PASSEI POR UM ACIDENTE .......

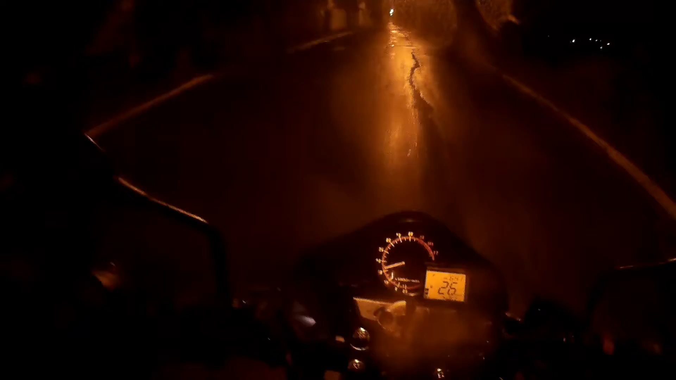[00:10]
Eu tô vendo uma luzinha da Polícia Estadual lá em cima, ó. Alguma coisa aconteceu lá, ó.
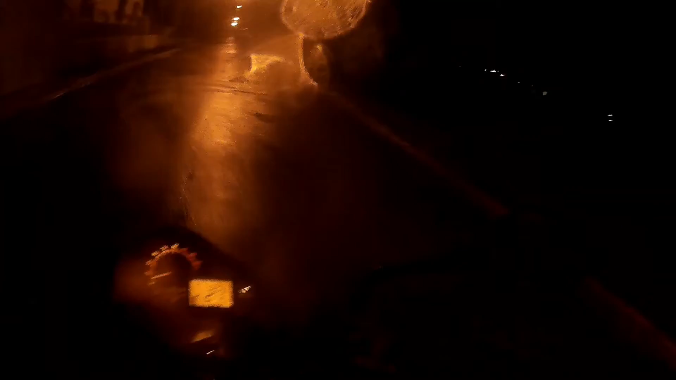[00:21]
Se for comando, beleza, graças a Deus, tô tranquilo. Vamos lá.
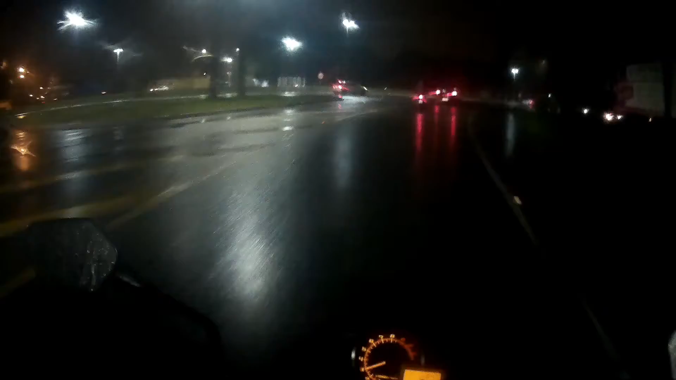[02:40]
Não dá pra me dar arrancada, não dá pra me fazer graça, não dá pra me fazer uma aceleração. Então tem que tomar muito cuidado com essas faixas de sinalização no chão. Pra mim se torna um perigo.
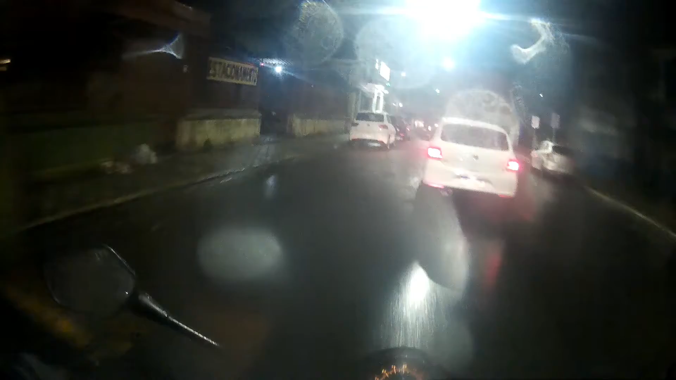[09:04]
Essa rua aqui era inteirinha de paralelepípedo, bicho. Isso aqui era um perigo.